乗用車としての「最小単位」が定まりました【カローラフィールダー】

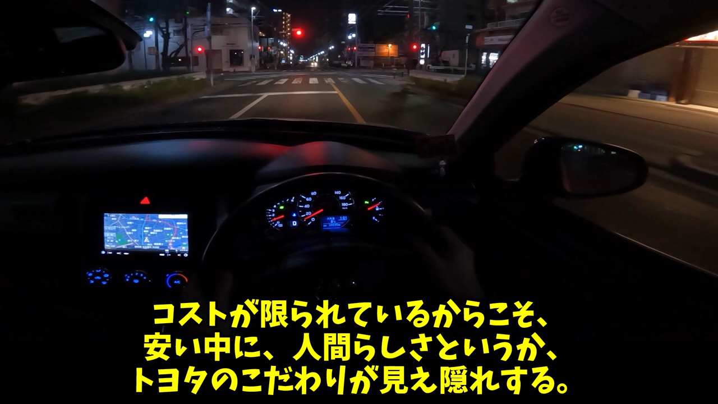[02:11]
コストが限られているからこそ、安い中に、人間らしさというか、トヨタのこだわりが見え隠れする。そこが面白い点だな。何か特別な要素があるわけじゃないんだが。今深夜の1時か、この後トヨタ市に行って、BG4Xに乗るんですよね。
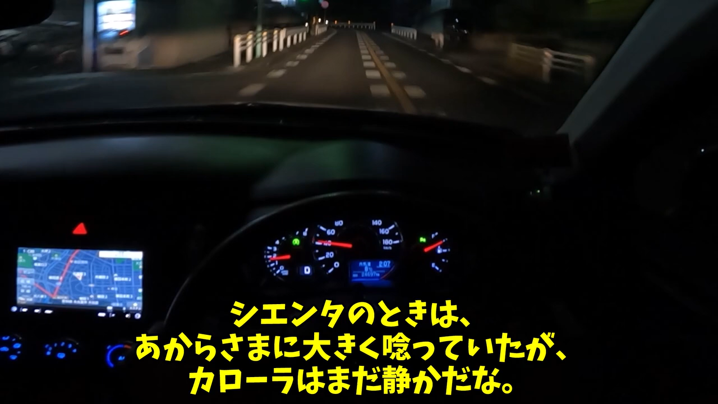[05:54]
シエンタの時は、あからさまに大きく唸っていたが、カローラはまだ静かだな。今の直線区間、トルク不足を感じながら踏みましたんですが、2000回転も行ってませんでしたね。元の車重も軽いので、比較的スイスイ走ることができます。さすが名古屋、この数十秒だけで、アルファードが5台くらいいるぞ。岐阜にいる時はあんまり見かけなかったからな、名古屋に来たって感じだな。なお関東のアルファードの方は、度胸率がかなり高いですが、名古屋の方は基本的に、ただいるだけですね。